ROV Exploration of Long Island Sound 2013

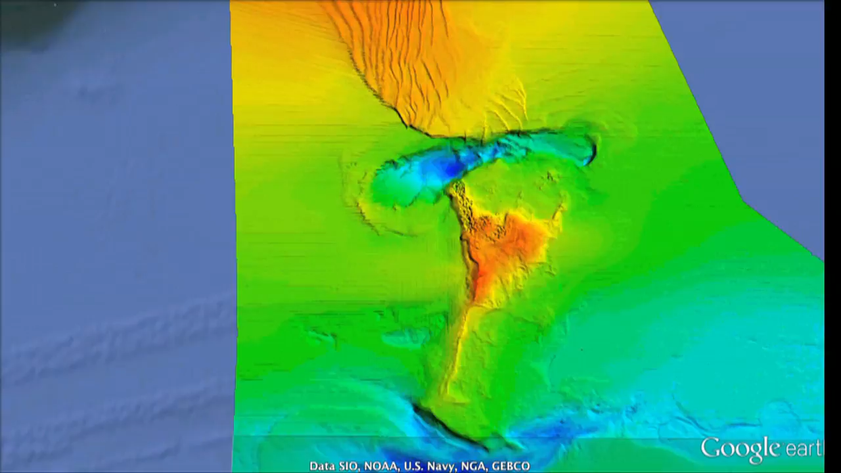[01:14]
grabs and cores to sample the sediments and the animals that live within, and optical technologies to provide images and video of the distribution and abundance of organisms. These images, produced by multi-beam sonar technologies,
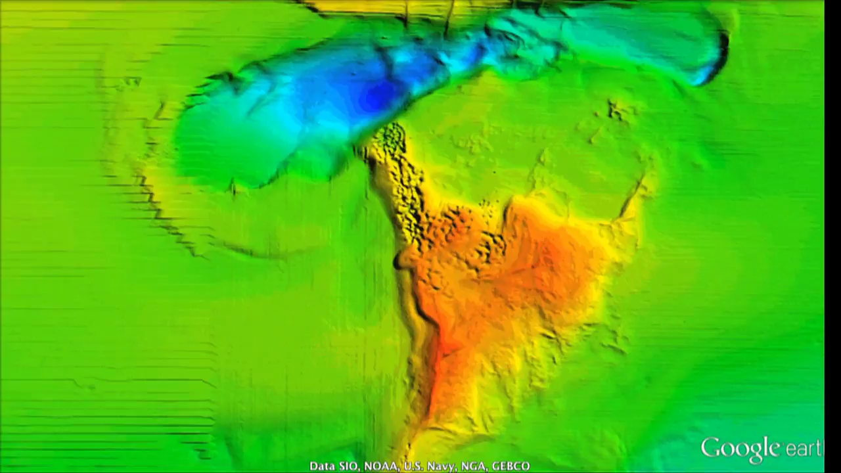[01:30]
show the water depth with orange being the shallowest and blue being the deepest.
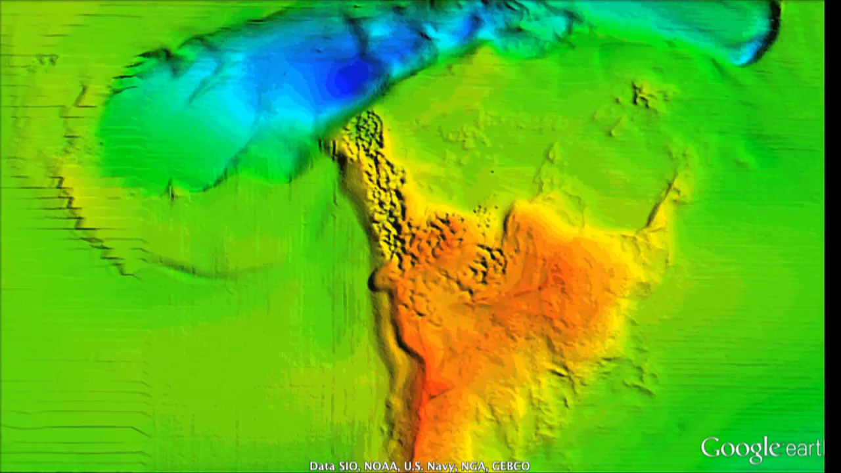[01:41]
The following are snapshots of some of the underwater habitats of Long Island Sound, from a recent remotely operated vehicle survey of the pilot area.
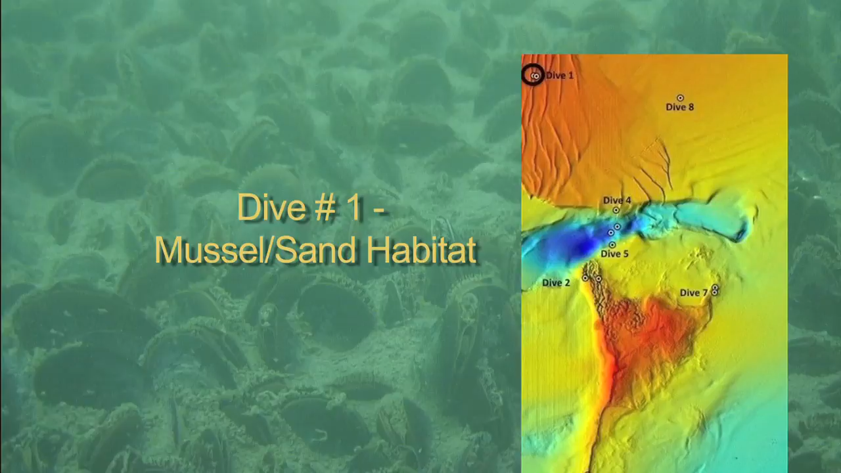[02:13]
dominated by large sand waves that support dense blue mussel communities.
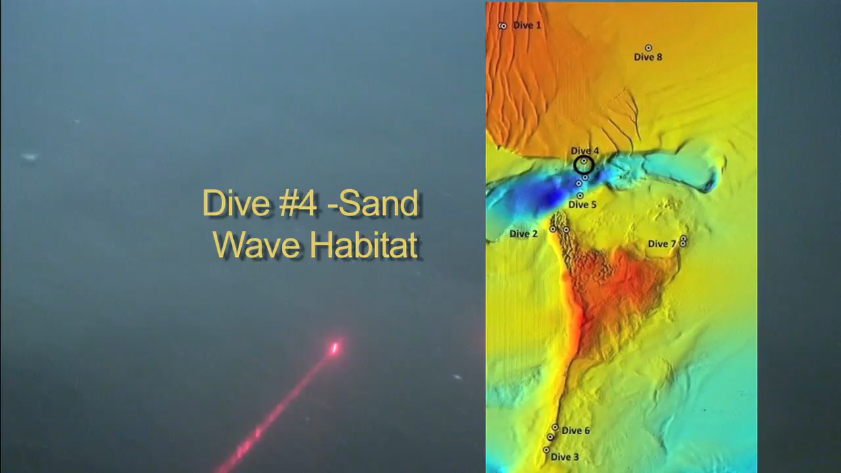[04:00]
Dive 4 focuses on an area just to the north of a deep channel cut through the shoal by the strength of the incessant tidal currents that dominate the physical environment of the seafloor.
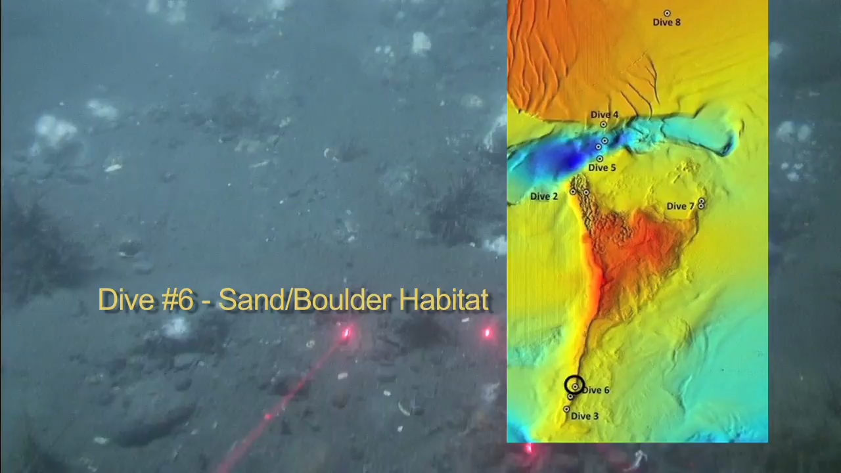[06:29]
Dive 6 traversed an area on the southern end of Stratford Shoal in a sandy area interspersed with boulders.